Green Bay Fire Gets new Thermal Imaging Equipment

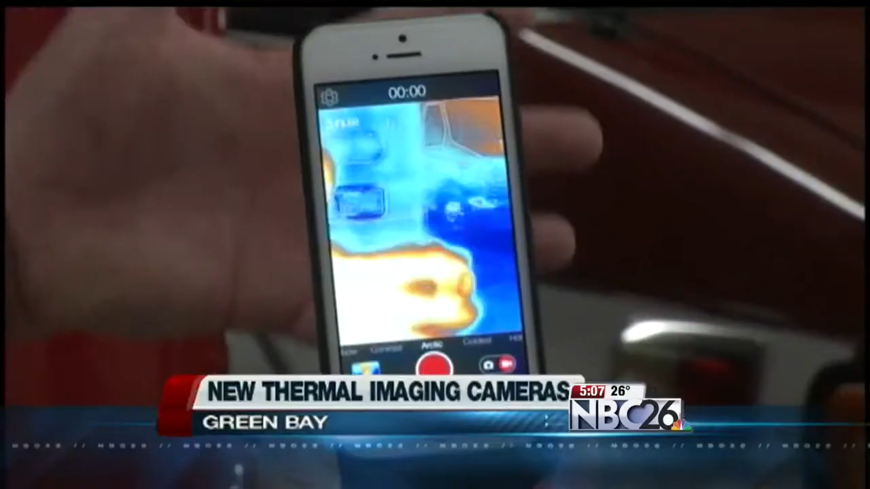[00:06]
The department is utilizing four new thermal imaging cameras that mount right onto an iPhone.
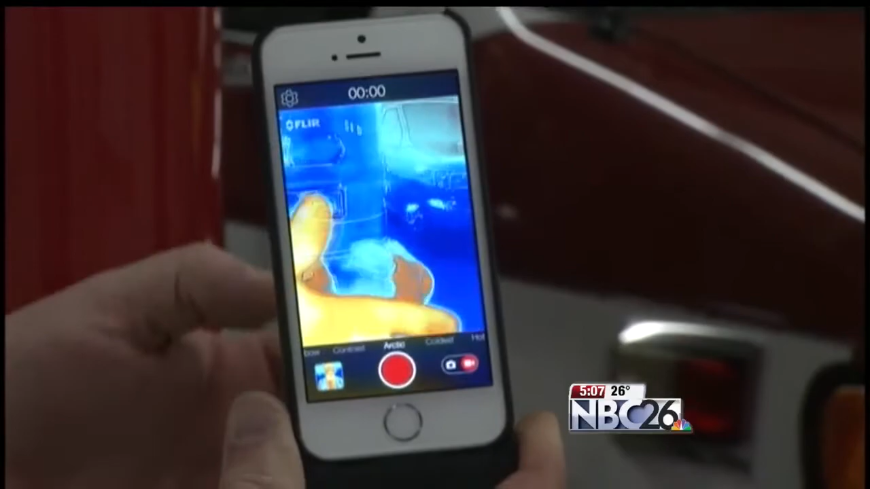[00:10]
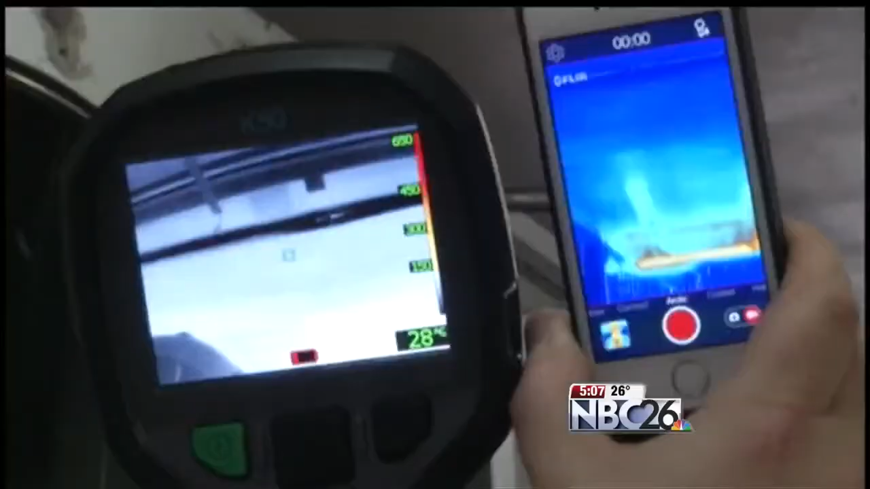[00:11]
On screen: spot 28°C
The cameras detect heat just like the fire-resistant ones that the department already uses,
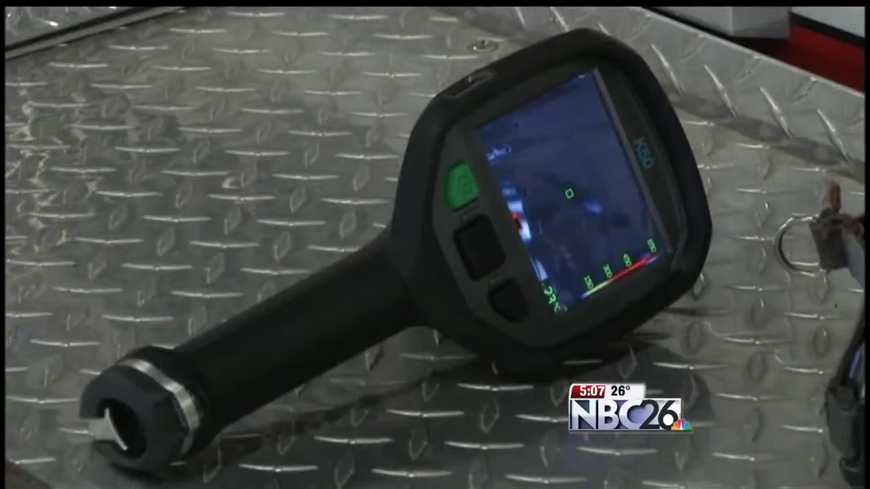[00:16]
but this technology offers the firefighters more
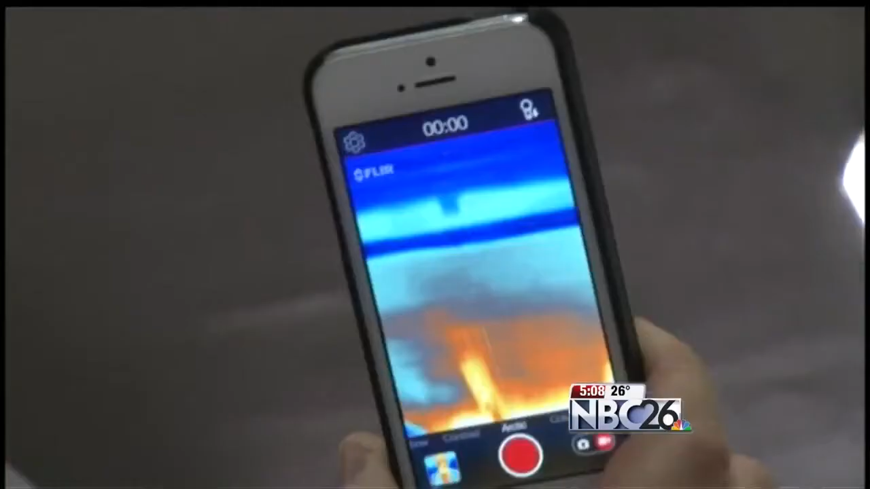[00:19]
views of the flames from outside and in the building.